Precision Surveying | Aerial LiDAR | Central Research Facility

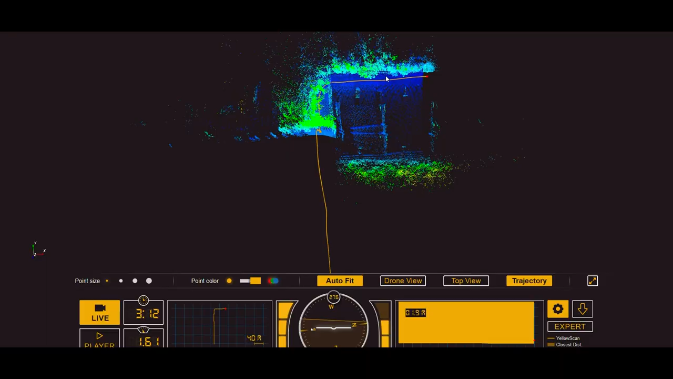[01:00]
In this case the device is mounted over an unmanned aerial vehicle to collect the data of the required area.
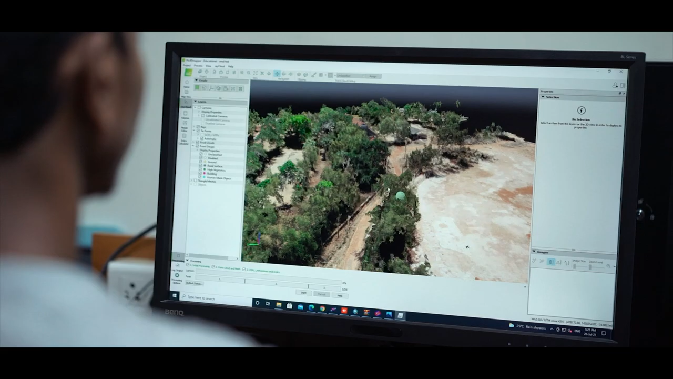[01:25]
LIDAR and photogrammetry devices are merged together so as to get highly accurate and precise data.
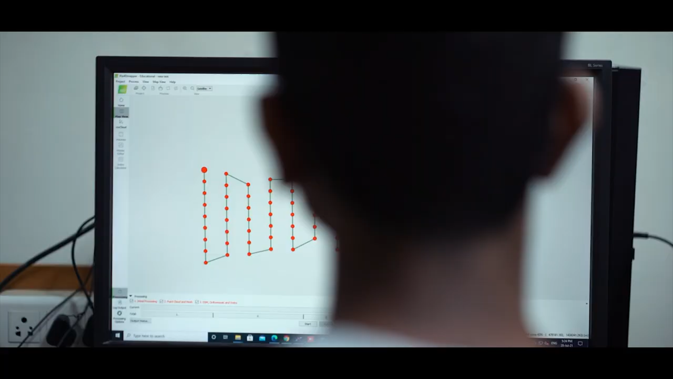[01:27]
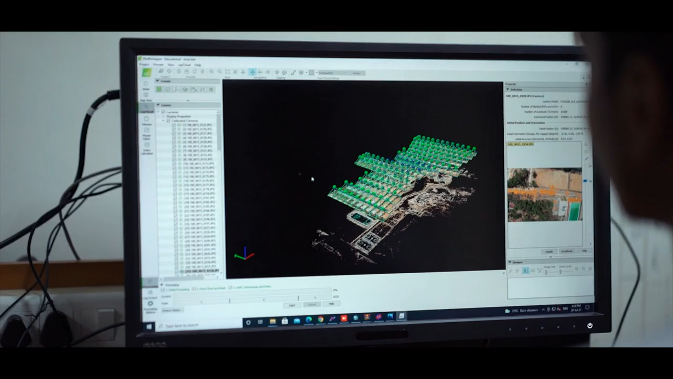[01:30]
The images captured through photogrammetry are stitched together,
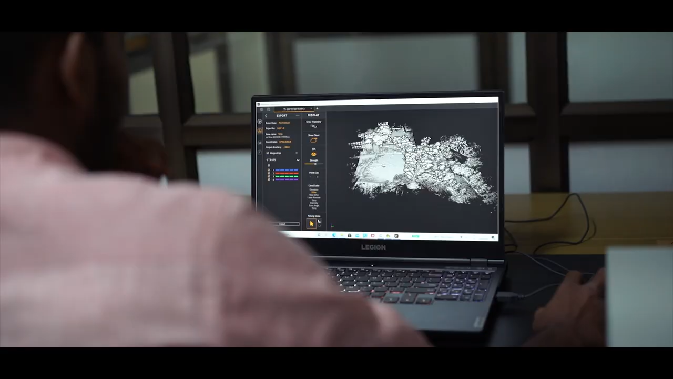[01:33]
analyzed and the processed data is merged with the LIDAR
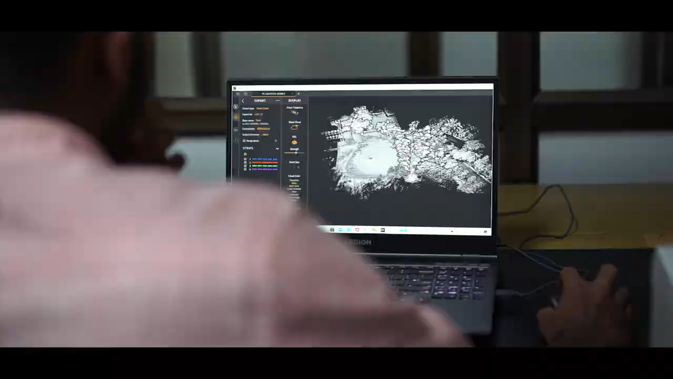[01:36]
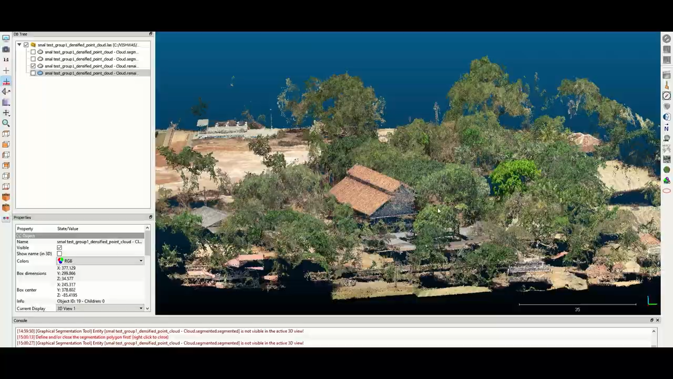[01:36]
data so as to get a highly accurate data set with RGB colors.
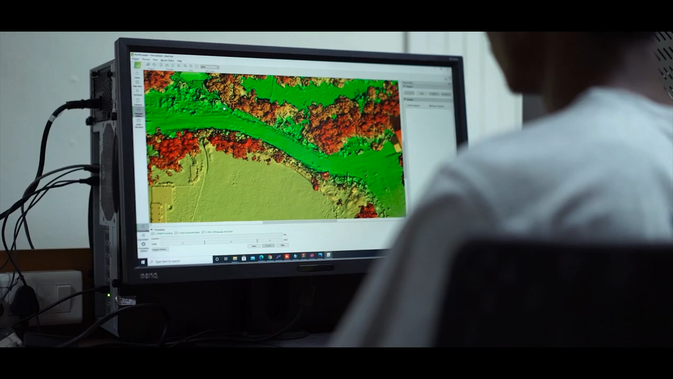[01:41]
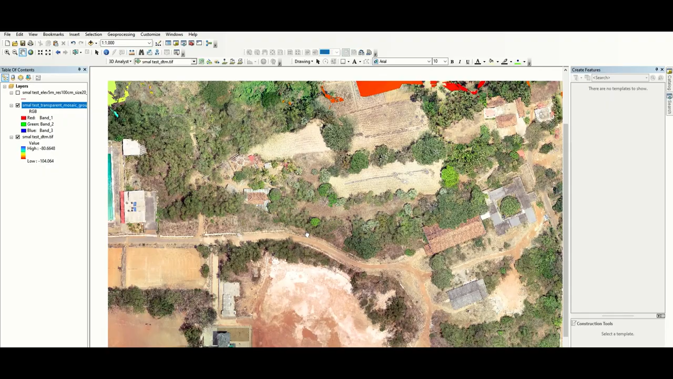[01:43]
From this we can get the orthomosaic map, DTM,
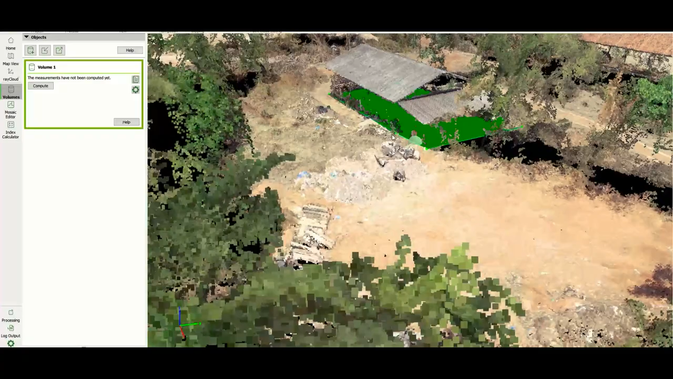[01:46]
DSM elevation model from which we can obtain detailed measurements of any point in the area such as cutting and filling,
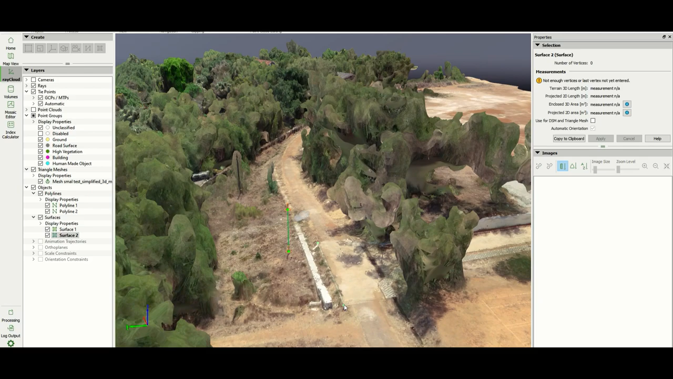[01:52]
area calculations, volume estimation etc.
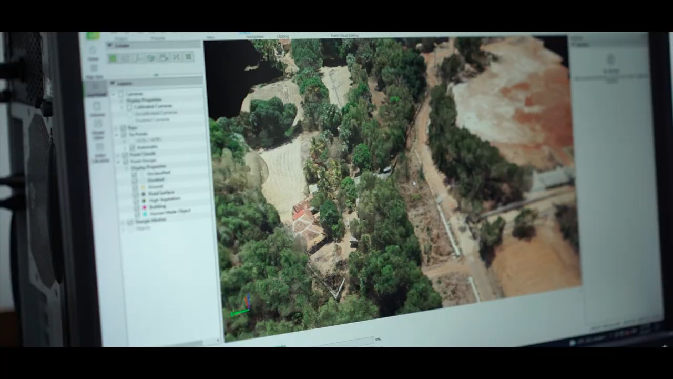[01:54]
And this data can also be used for creating 3D mapping and printing.